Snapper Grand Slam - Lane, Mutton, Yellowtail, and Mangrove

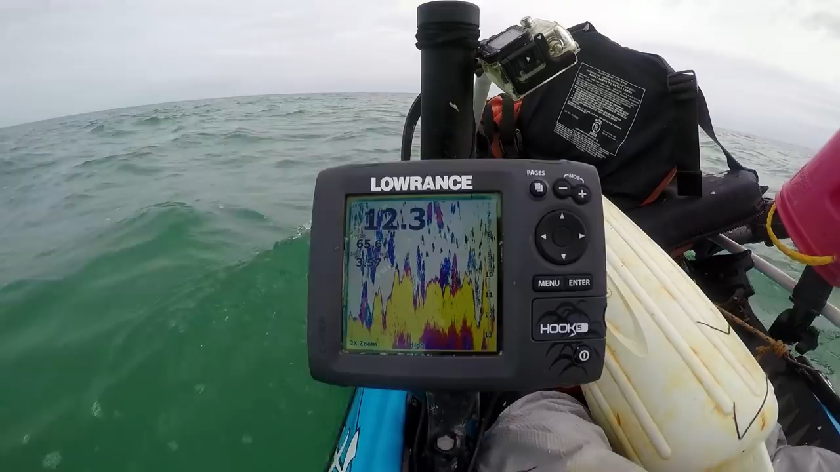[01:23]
alright here we are looking for that edge so we're up on the flats basically ten eleven foot there's that thirteen there's that drop off
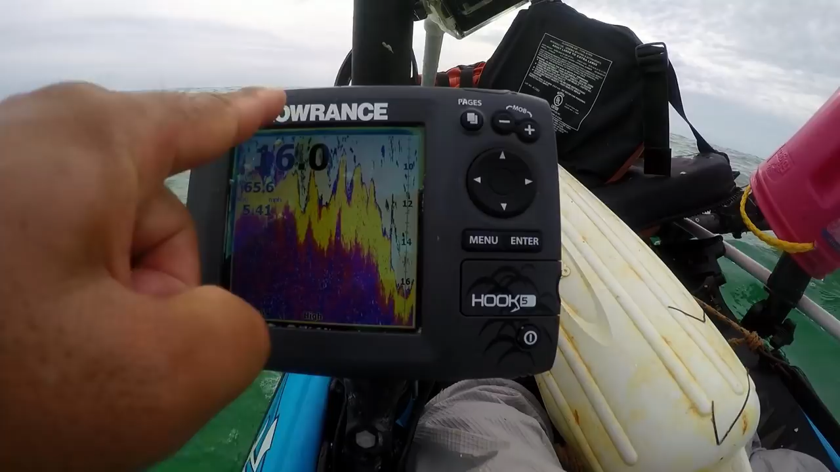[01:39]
so it just goes here and then starts plummeting down and there actually will be another drop off down to twenty twenty there it is and then it'll start flattening out about twenty one twenty two
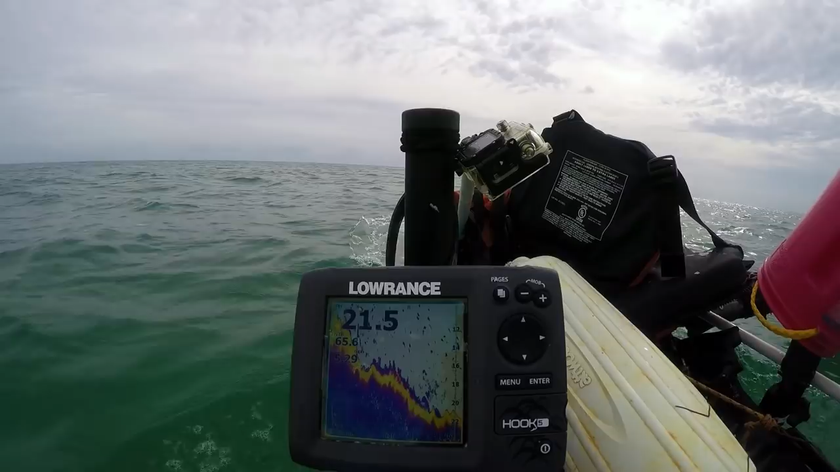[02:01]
so there's that twenty one and then it's going to start flattening off so we're going to want to try to sit so we're around that edge right there
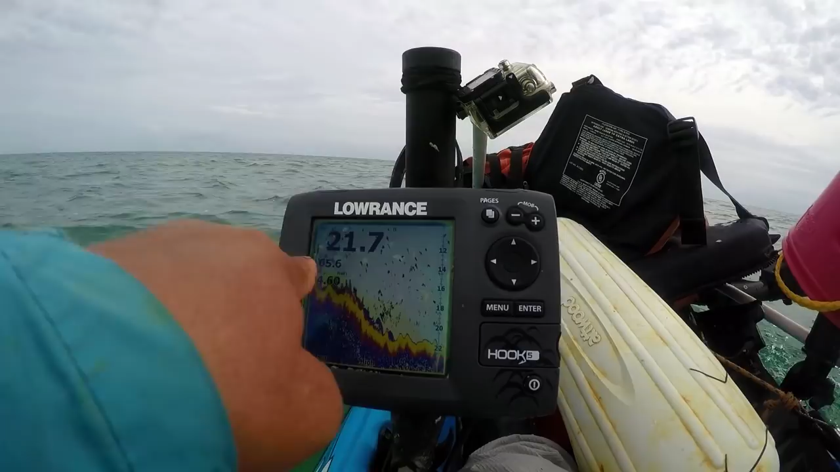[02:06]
all right all right doing our pass not the nicest of conditions out here but